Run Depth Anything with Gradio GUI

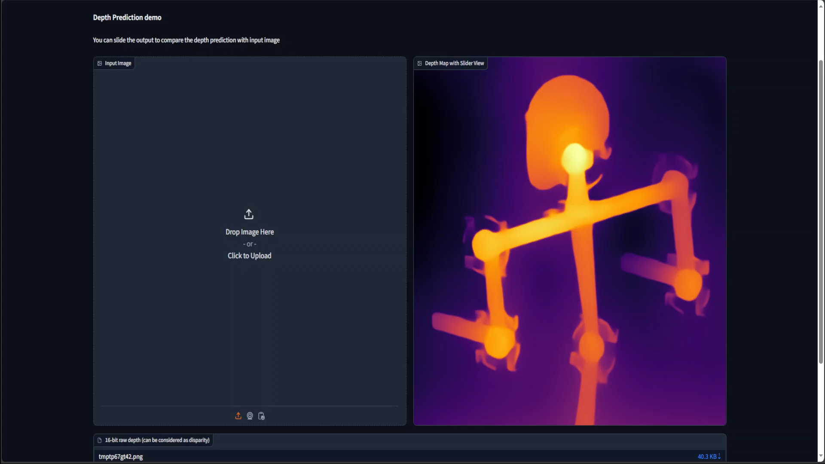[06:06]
and see how it goes and it is able to detect uh did you know detect the people with the depth
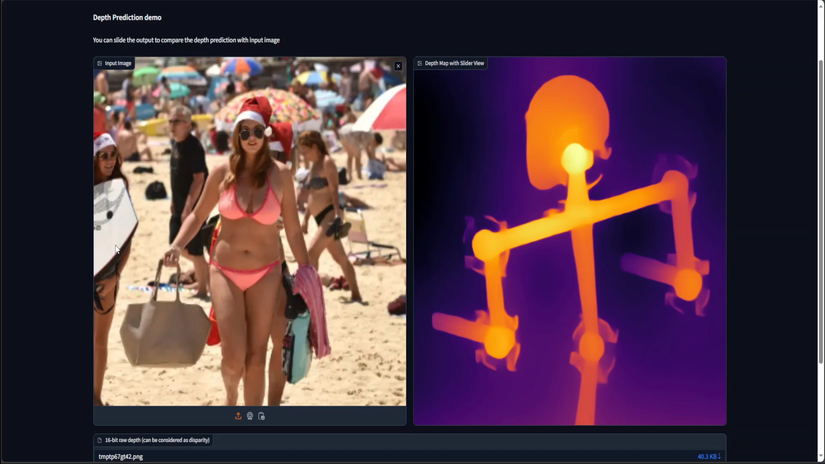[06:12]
so let me run it and see how it goes there you go so it was able